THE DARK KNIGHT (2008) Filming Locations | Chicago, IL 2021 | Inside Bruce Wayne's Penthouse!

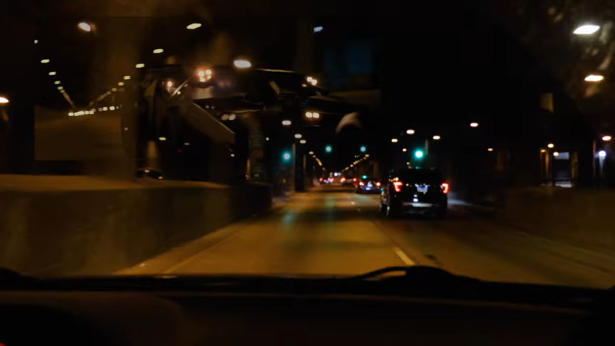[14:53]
So again, they enter at South Wacker and West Monroe. They drive through and then they exit at Lower Wacker and North Garland. We walked down there, but I didn't get a chance to take any video.